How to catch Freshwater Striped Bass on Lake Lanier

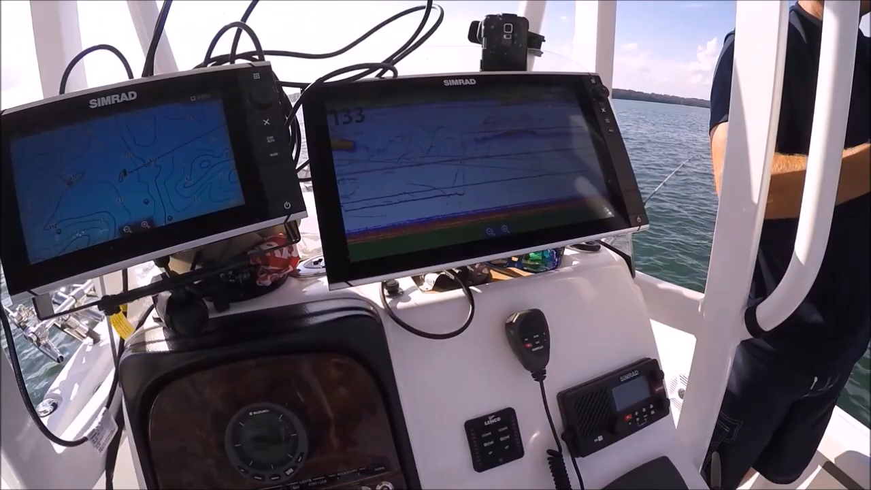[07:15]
I know we're gonna see it on the fish finder. There it is right there.
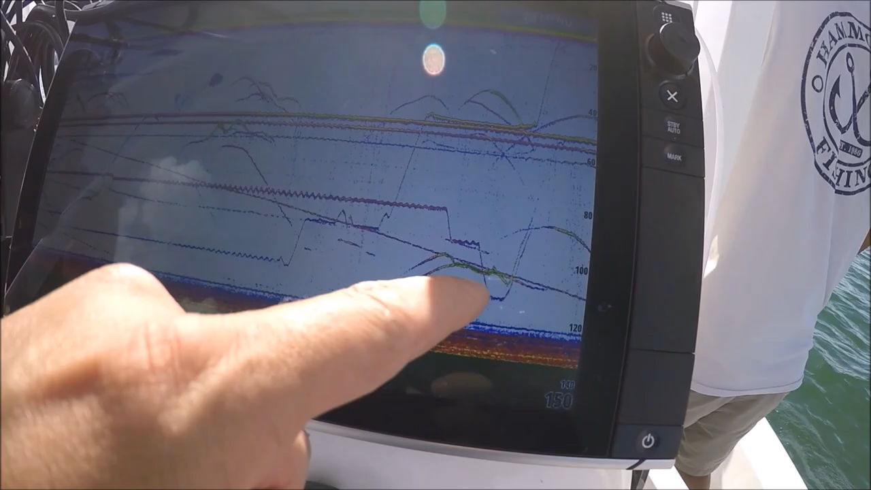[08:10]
Steve was looking at these two fish right here. And Joe had this line right here. And Steve goes, drop it. And he saw these two.
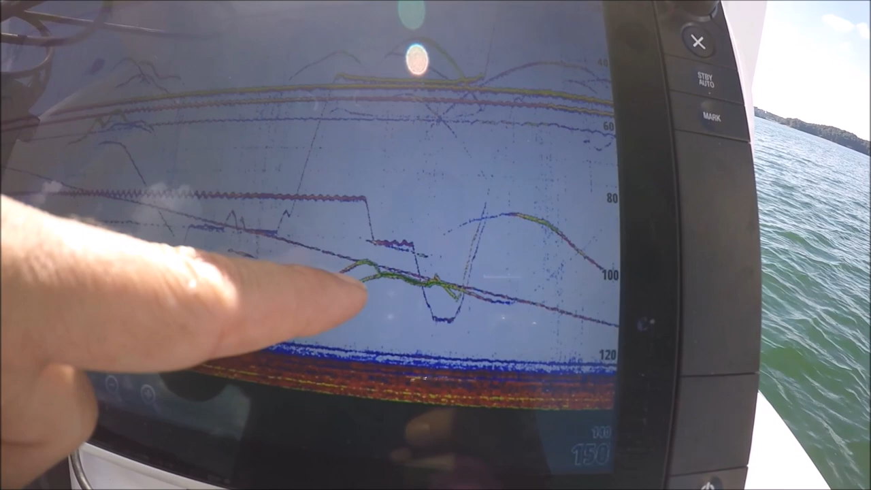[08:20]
So he dropped it, leveled out. He says, drop it again. He dropped it and went right, bunked that fish right in the head. You can see right here. That fish just said, "Wop, I want it."
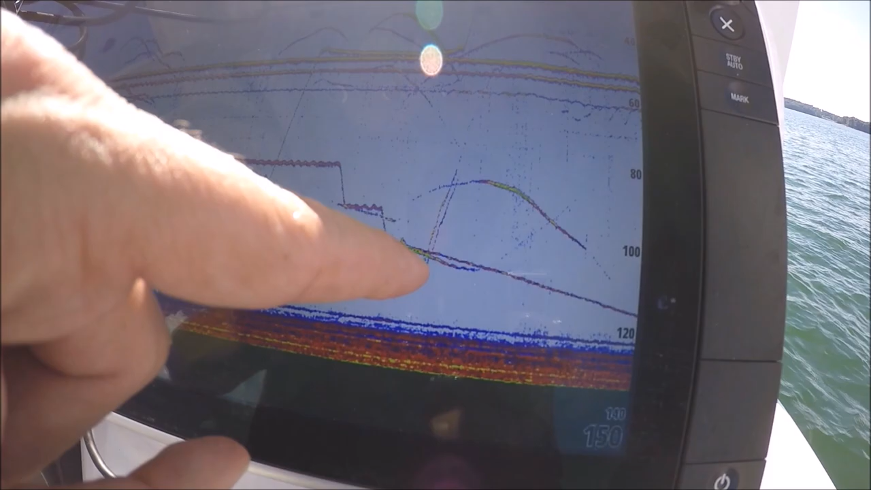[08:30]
He hooked up, and that's him bringing it up. And he's hooked up right now.
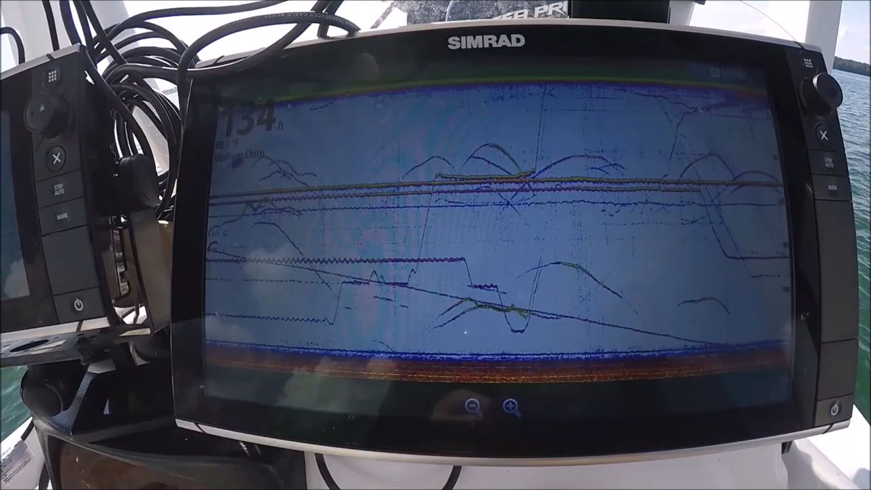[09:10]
That's pretty good. Okay. Same exact thing just happened. There's that fish right there. I'm telling you, it's not the same one.
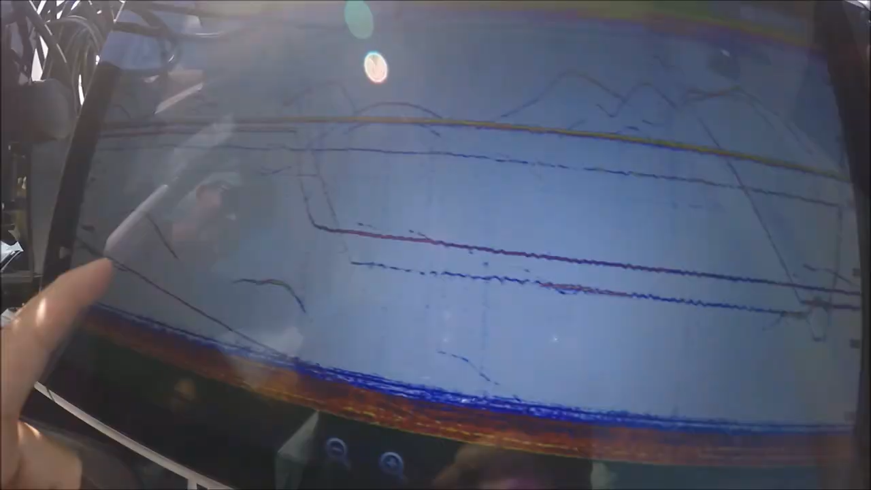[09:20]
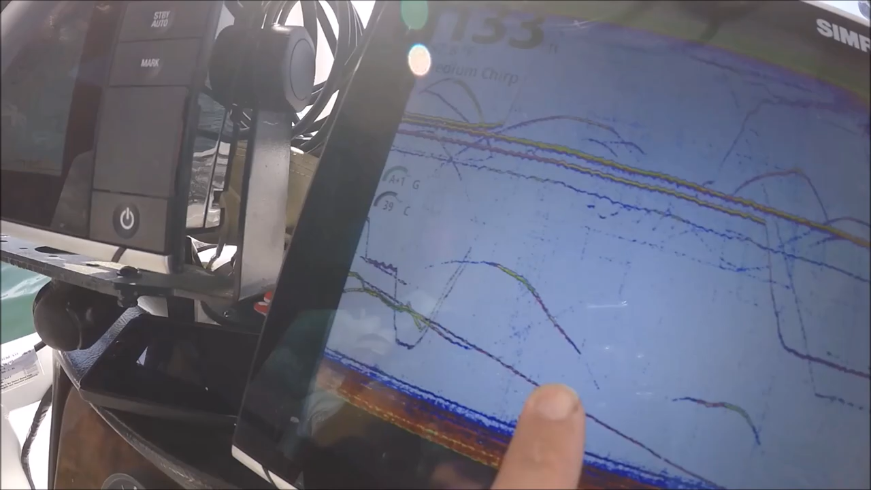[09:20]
This was the first one. And that's the one that just happened now. Nope, you should get underneath, go underneath that motor over here. We're going to wipe these other ones out. You can go all the way around.
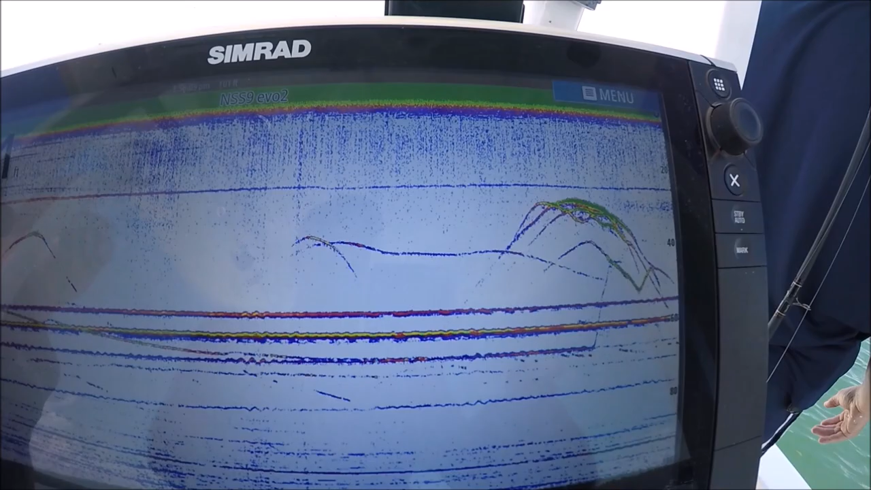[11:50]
He just brought it up to here, and he saw that fish come and look at it.
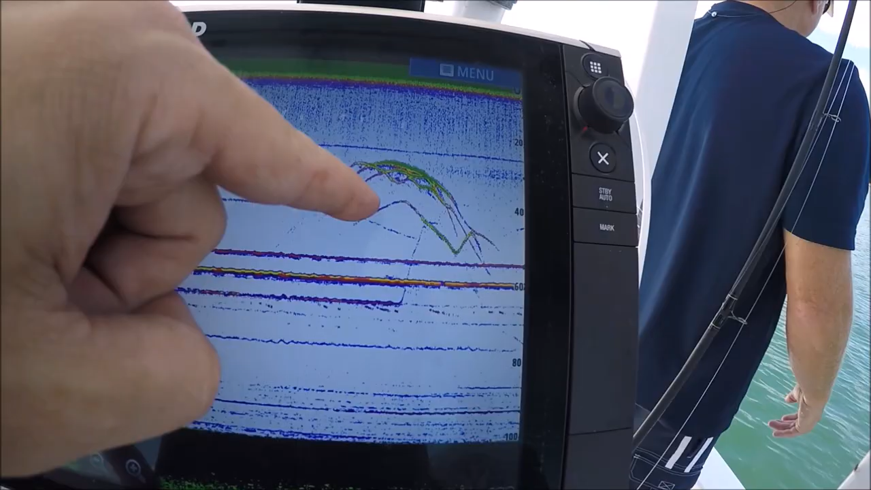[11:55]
From here, went, came and look at it. Look at him chase that bait. These are, leaders are a little long, so they can chase them all over the place.
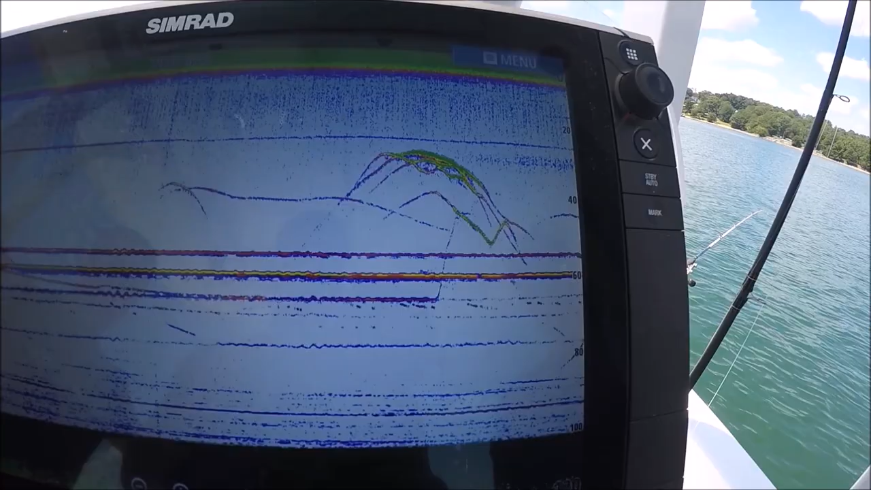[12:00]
Right.
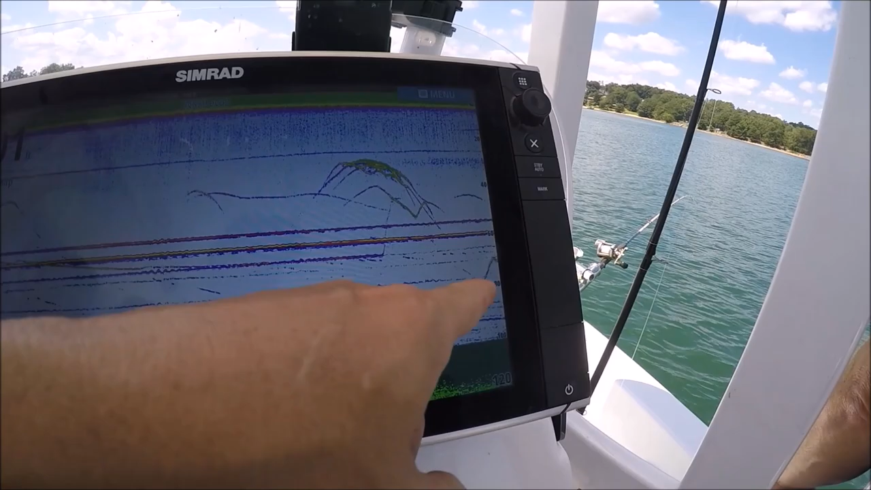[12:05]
There's a good one right there.
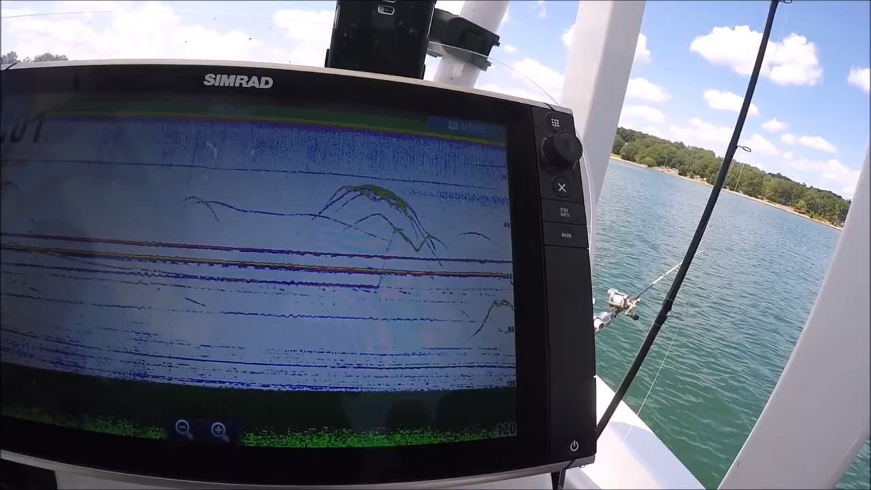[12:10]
Come on. What are you looking at, right? There he is. Whoa! Get it out! Nice. All right.
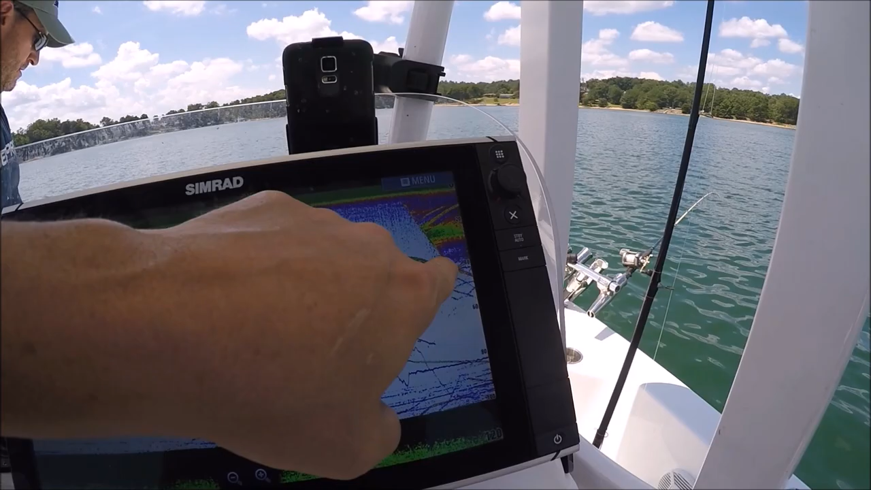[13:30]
That's that fish. He went right down and leveled off.